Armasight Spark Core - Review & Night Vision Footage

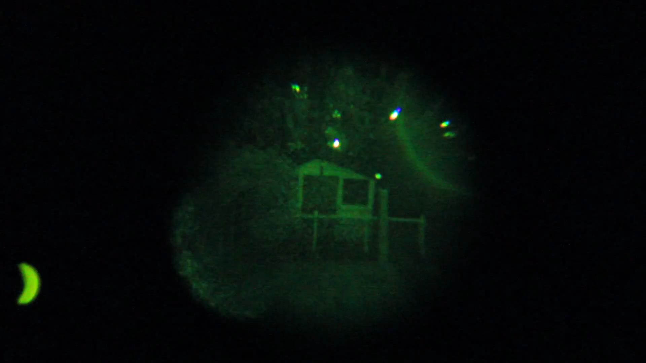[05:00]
As you can see my Canon is picking up no footage at all. Just a few lights in the distance. When I hold the unit in front of the camera, you can see out to the end of the garden about 80 feet. It's nice and sharp footage. You can see all the lines in the fence.